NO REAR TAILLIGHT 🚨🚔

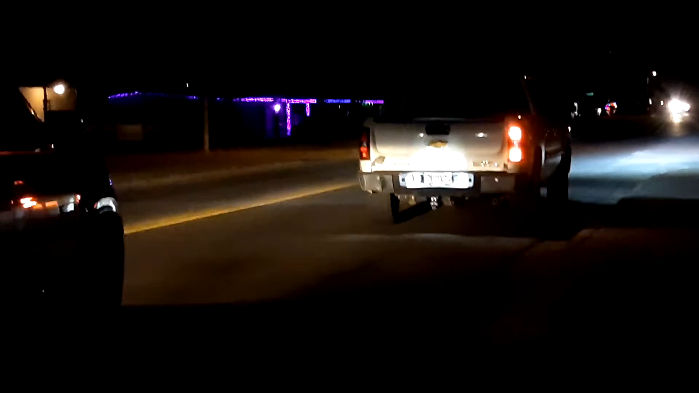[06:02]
Alright, guys. That's what he got stopped for. Alright. This whole day from down the street.